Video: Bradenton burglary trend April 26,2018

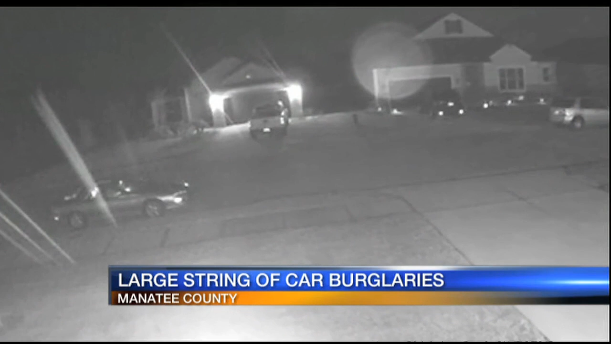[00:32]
This is surveillance photos here at Gates Creek and Raven Creek subdivisions.